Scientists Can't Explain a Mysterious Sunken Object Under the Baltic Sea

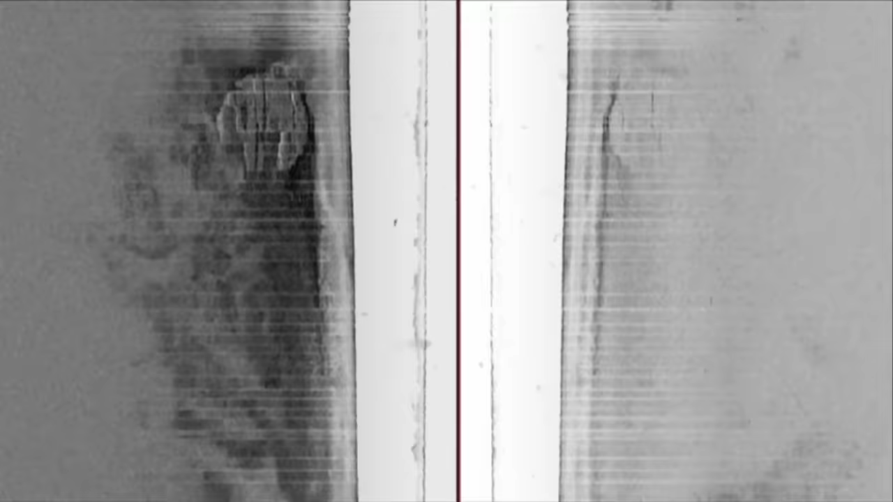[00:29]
Smooth edges, elements of ideal geometric shape, and right angles,
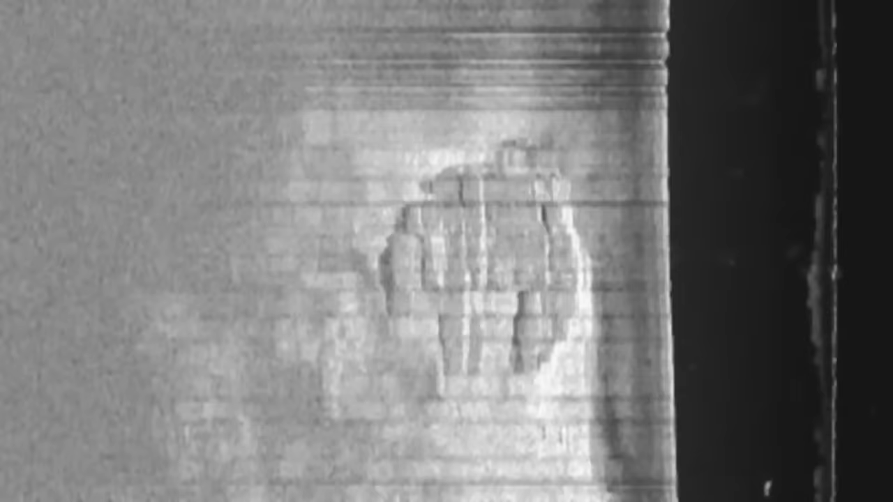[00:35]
which nature could hardly create, are clearly visible on the stone disk.
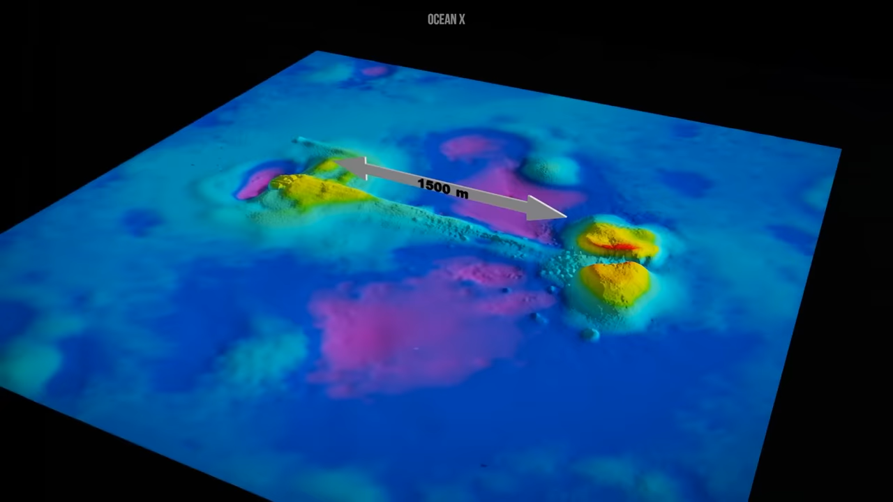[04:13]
A rock ledge split into two perfectly even parts, and strange stripes on the seabed.
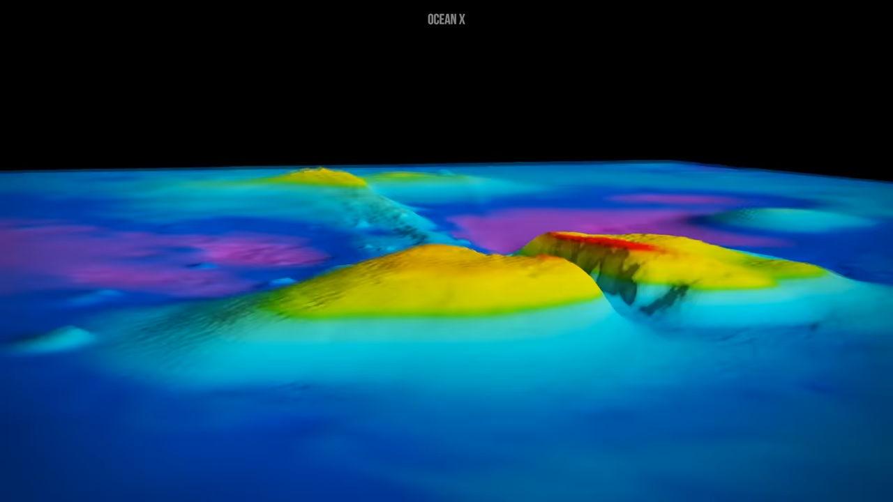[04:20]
If you look at all this from above, the picture appears as if this colossal object fell into the sea, crashed into the bottom, and left traces of breaking behind it.